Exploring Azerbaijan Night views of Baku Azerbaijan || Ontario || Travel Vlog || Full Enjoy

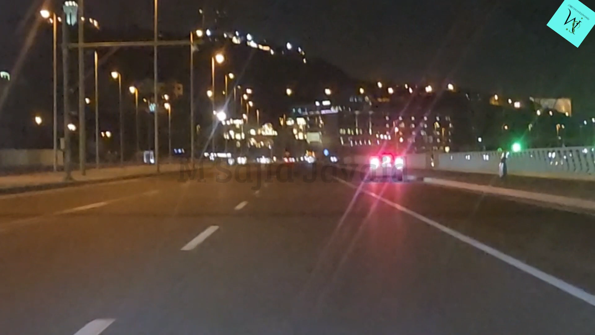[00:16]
तो अभी जो है वो हम निकले हैं गाड़ी पे तो नाइट का ट्रैवल करने के लिए।
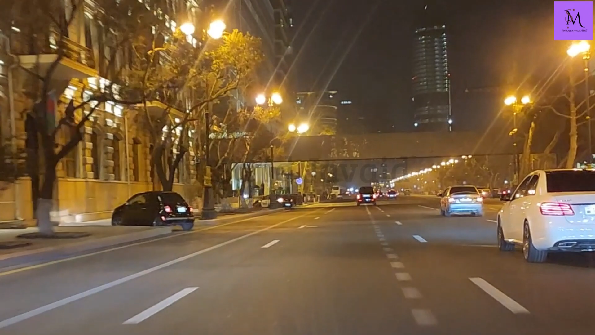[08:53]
तो अभी जो है वो गाइस अभी हम जा रहे हैं नेफचलर रोड से होते हुए, फिर इधर का भी थोड़ी जो है वो बिल्डिंग्स वगैरह काफ़ी जो हैं वो इधर की
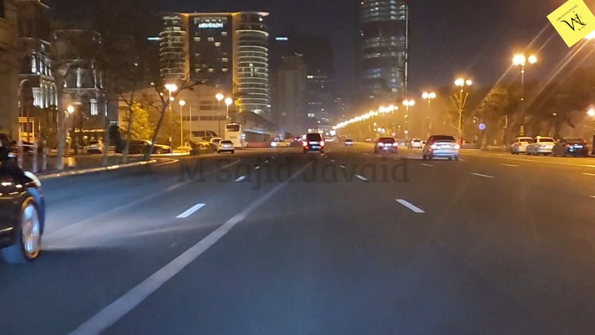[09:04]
बाकू की फेमस हैं, फिर इधर से होते हुए हम फिर पहुंचे सर जो है वो फ्लेम टावर की तरफ। अभी हम फ्लेम टावर का नाइट का जो उसके बिल्कुल पास का व्यूज़ है ना वो देखने के लिए जा रहे हैं।